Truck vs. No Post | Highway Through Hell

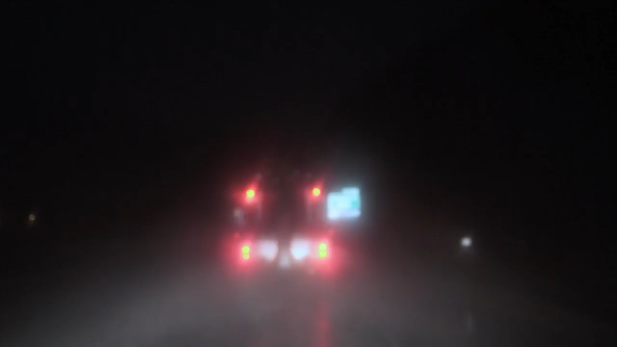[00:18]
Cam Nino is still getting used to Jamie's vintage workhorse, the General.
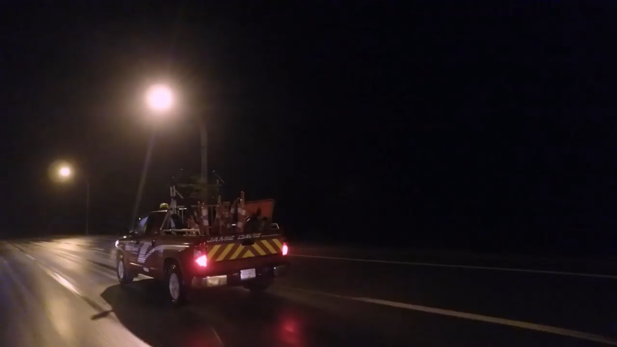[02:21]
To help with traffic control, Brandon arrives on scene.